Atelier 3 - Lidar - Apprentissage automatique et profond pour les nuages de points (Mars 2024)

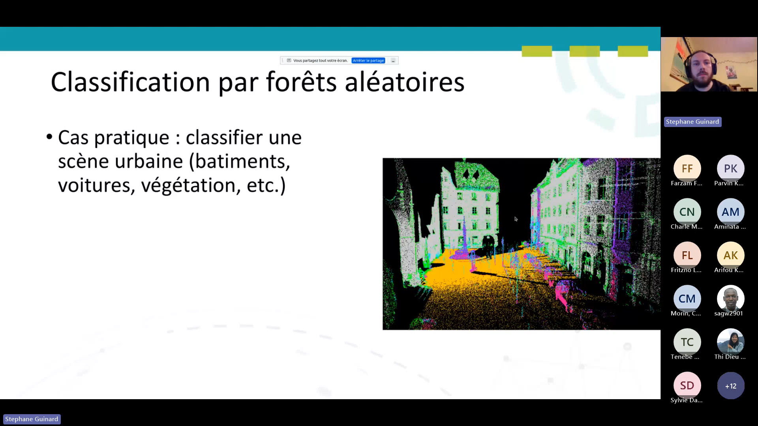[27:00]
Je pense que ça va prendre 5 à 10 minutes, le temps de présenter tout ça, pour vous montrer à quel point c'est facile d'utilisation. Donc, ce que je vais faire, j'ai chargé un nuage de points ici sur mon viewer, donc sur Cloud Compare, vous avez déjà vu la semaine dernière.
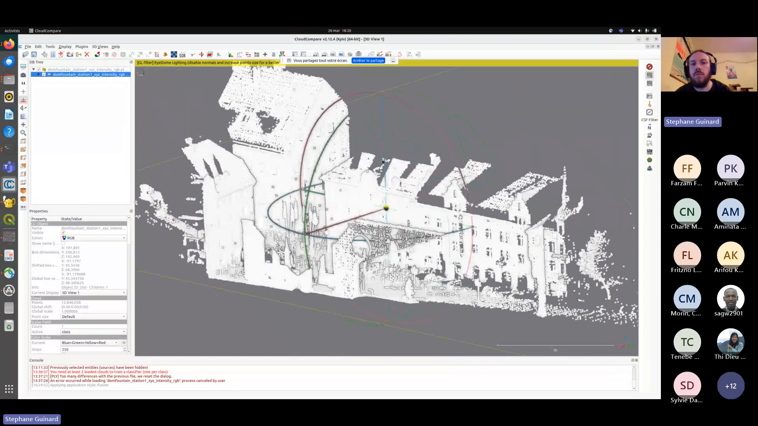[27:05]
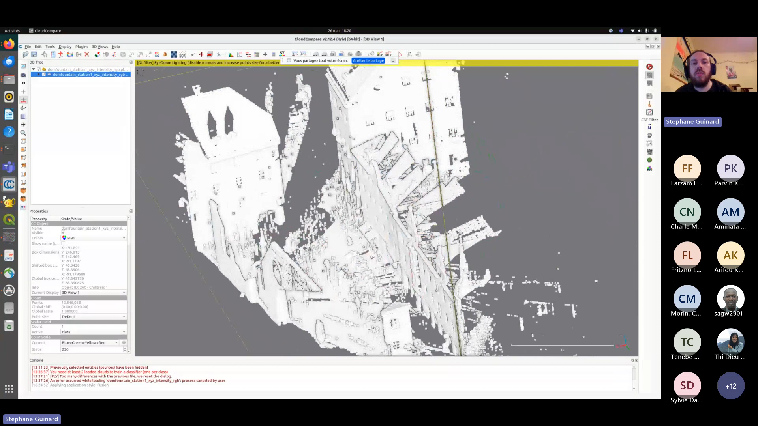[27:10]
Ce nuage de points, je ne l'ai pas pris n'importe où, c'est un nuage de points qui est accessible gratuitement, qui fait partie d'un benchmark qui s'appelle Sémantique 3D, qui est un benchmark réalisé à partir de données européennes, essentiellement en Allemagne et en Autriche, de mémoire. Et donc, il contient des scènes urbaines, des scènes rurales, etc. En l'occurrence, ici, j'ai pris une scène sur laquelle j'ai aucune information. J'ai juste mes points, X, Y, Z, et c'est tout.
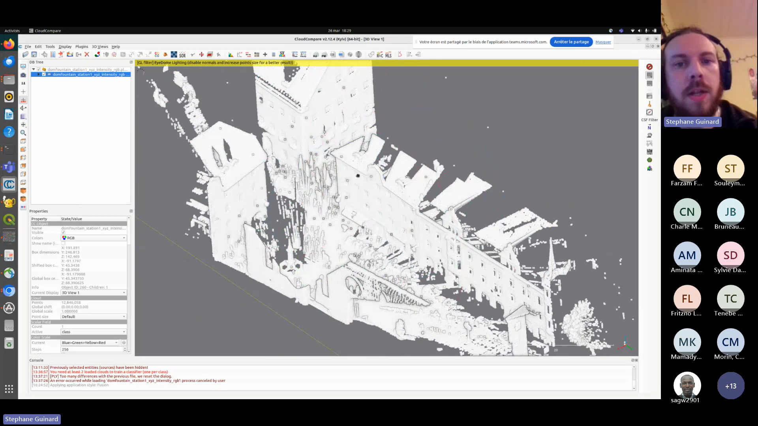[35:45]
mais grosso modo, il ressemble à ça,
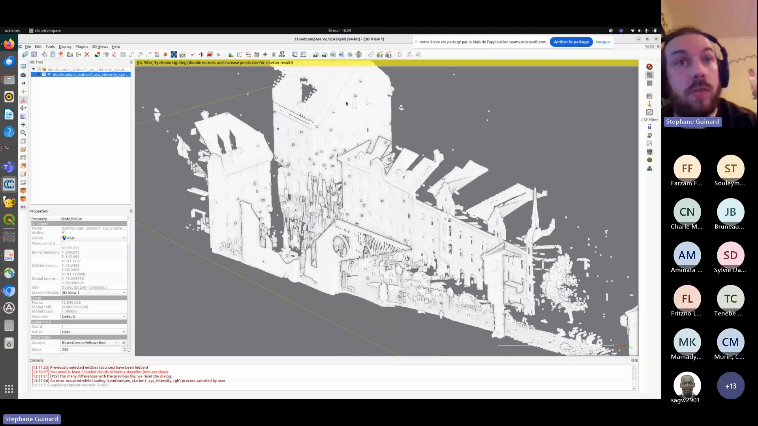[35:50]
donc c'est-à-dire avec juste un ensemble de points et pas d'informations, des bâtiments qui font le tour du nuage, un peu de végétation, et à l'intérieur,
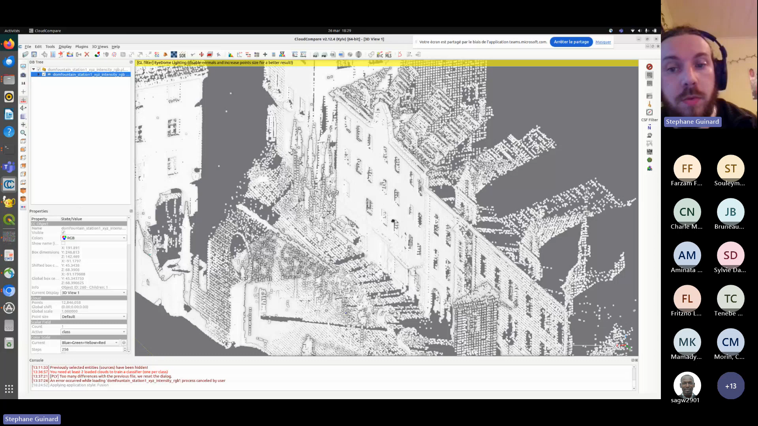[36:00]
beaucoup d'objets particulièrement complexes, c'est-à-dire des voitures ici, des lampadaires, beaucoup de petits artefacts qui sont dus aux piétons qui passaient devant le laser.
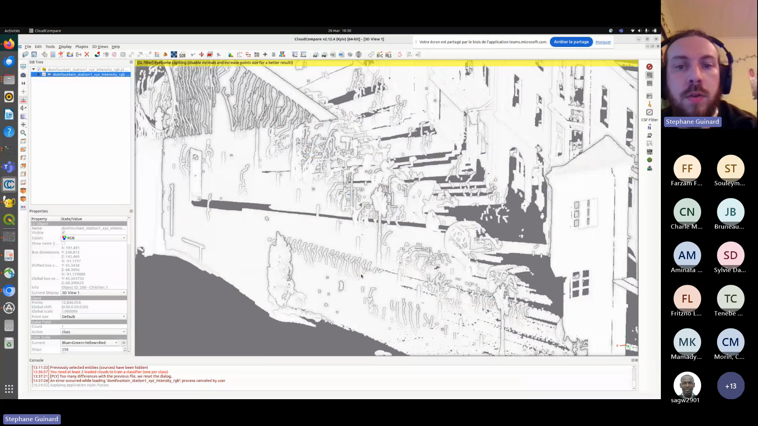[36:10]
Et
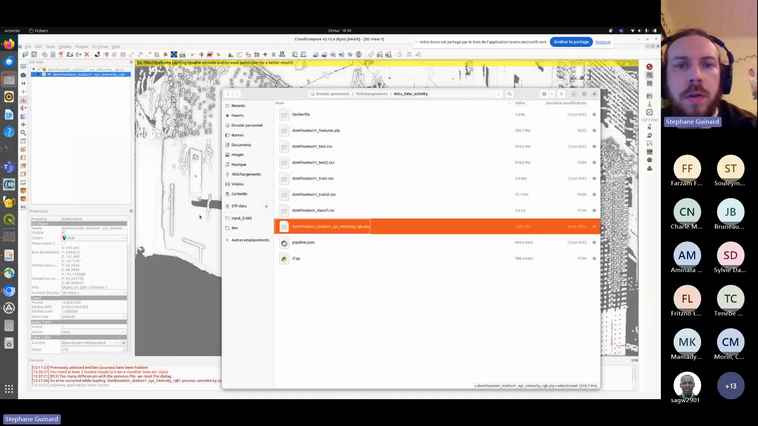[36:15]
quand je vais charger donc les descripteurs que j'ai calculés, là, on obtient donc ça.
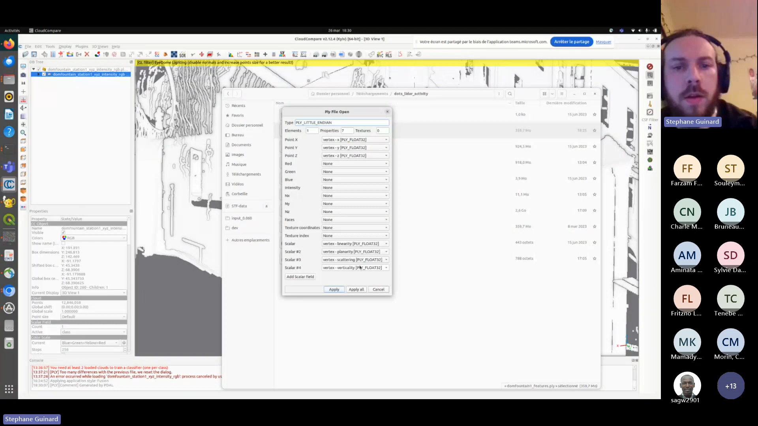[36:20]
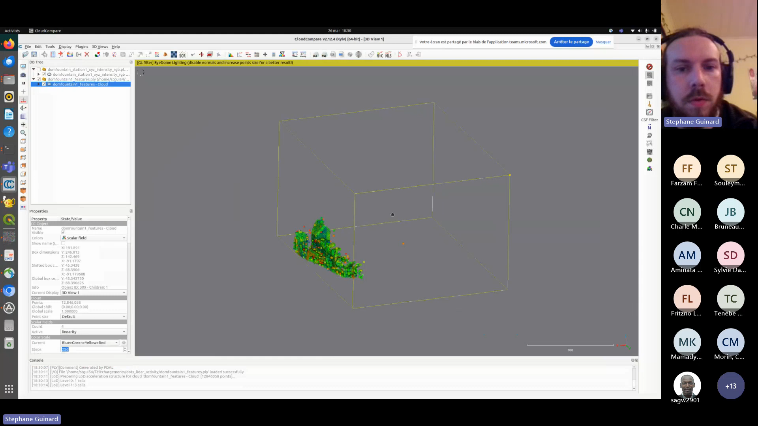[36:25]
Donc ça reste un peu bruité, puisque ce sont uniquement des descripteurs locaux que j'ai calculés. Mais donc, pour montrer rapidement ce qu'on obtient, ici c'est la linéarité, donc il va mettre en avant en rouge les objets qui sont le plus linéaires possible.
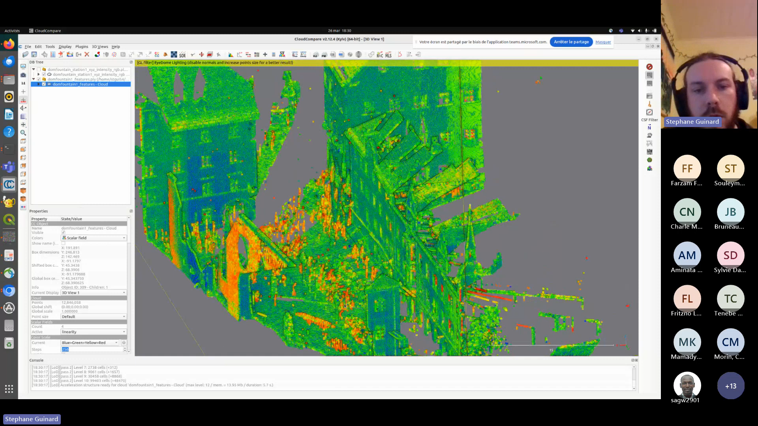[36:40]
Donc ça va être tout ce qui est les artefacts, comme les petits pitons qui sont passés sur la route, mais aussi les panneaux de signalisation ou les poteaux électriques.
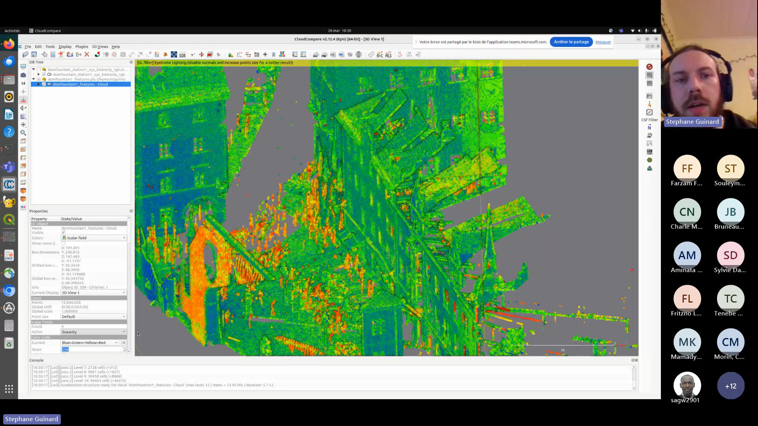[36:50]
On a la planarité qui va mettre là en avant tout ce qui est façade, bâtiment, route, etc.
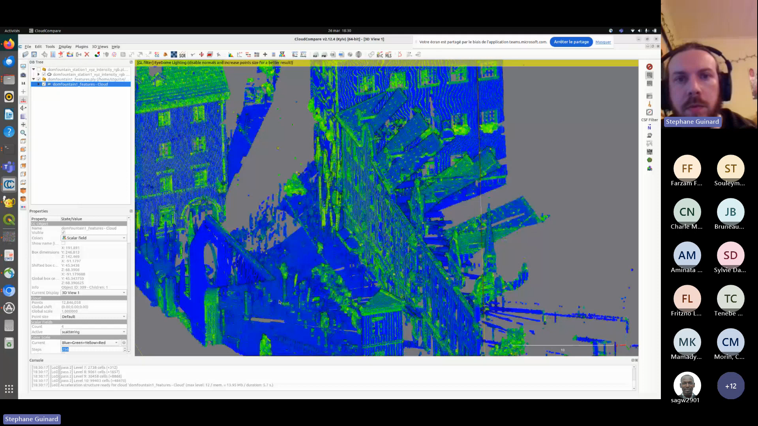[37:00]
On a la dispersion qui, elle, va mettre en avant les limites d'objets, tout ce qui est un petit peu bruité, et la végétation.
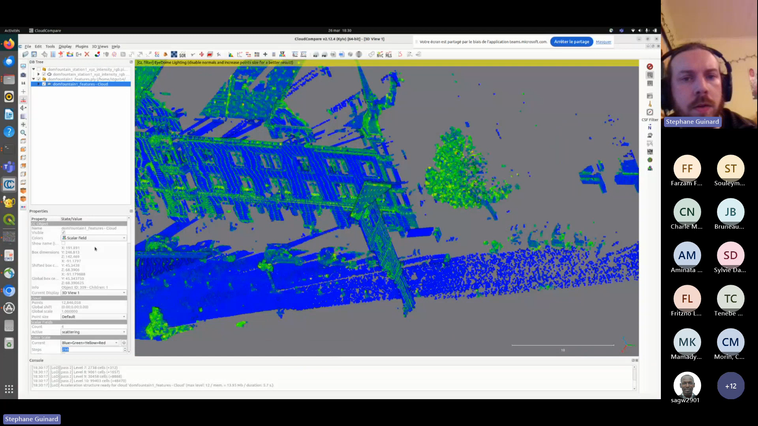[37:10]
Et on a la verticalité qui, elle, va mettre en avant
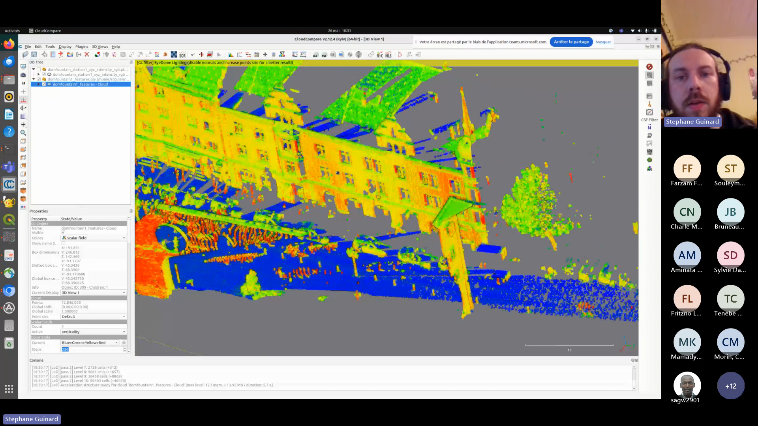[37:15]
les toits, les pans de toit les poteaux. Et à partir de ça, de façon toute simple, on va essayer donc d'entraîner notre random forest, et pour ça, ce qu'on va faire, c'est que on va se créer une vérité terrain, vu qu'on n'en a pas. Donc, à la main, en utilisant un petit outil de segmentation, là, le petit outil ciseau, je vais aller découper dans mon nuage des régions. Alors, je sais qu'on ne voit pas bien l'outil, mais ce sera plus clair dès que la segmentation sera faite. Voilà, donc ici, un bout de bâtiment
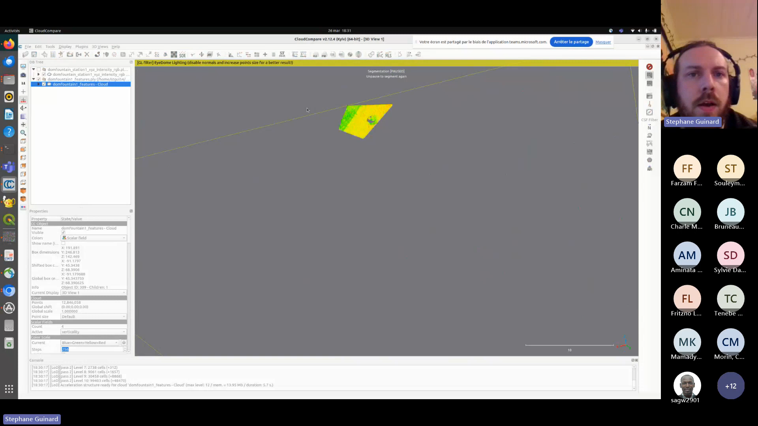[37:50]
que je vais labeller comme bâtiment, on va dire que c'est la classe 0.
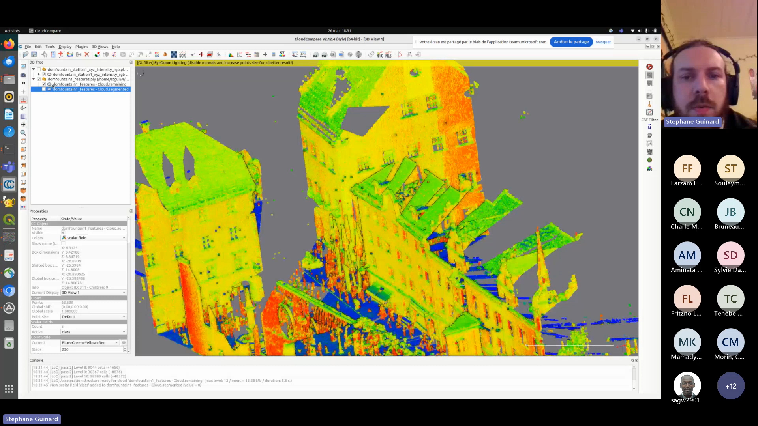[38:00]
Maintenant que j'ai pris mon bout de bâtiment, je vais prendre un bout de route, admettons, hein. Ce sera la deuxième classe qu'on va essayer de trouver. Donc je vais prendre un bout de route au milieu, que je vais labeller comme étant donc la route, on va dire que c'est la classe 1.
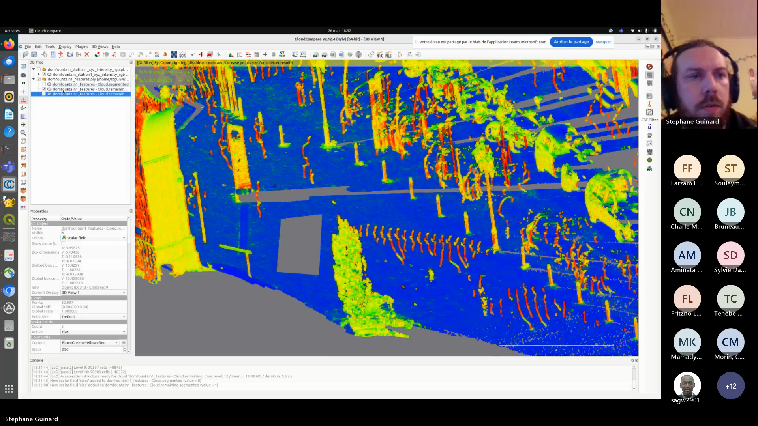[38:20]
J'enlève ça. Une fois qu'on a ça, on peut rajouter de la végétation. On a un arbre ici. Donc pareil, je vais me découper un petit bout de végétation
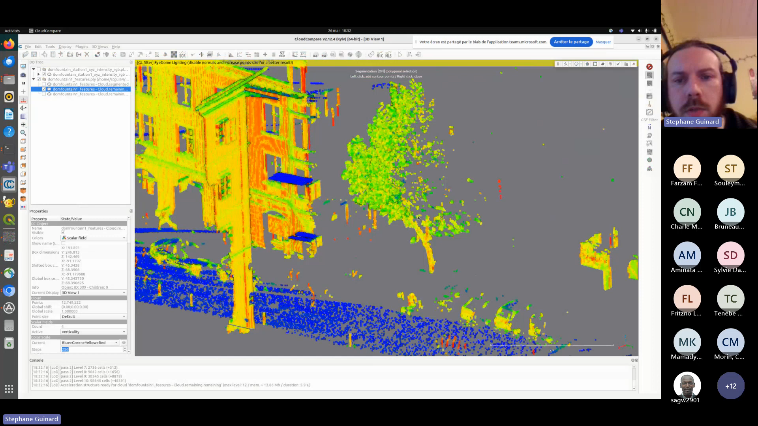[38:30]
et on va se servir de ça. Ce sera la vérité terrain de notre classe 2.
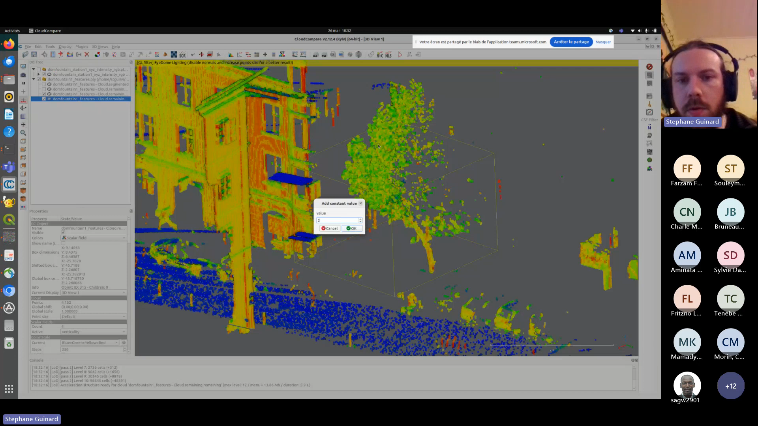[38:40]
On va rajouter encore une ou deux classes et puis ce sera bon.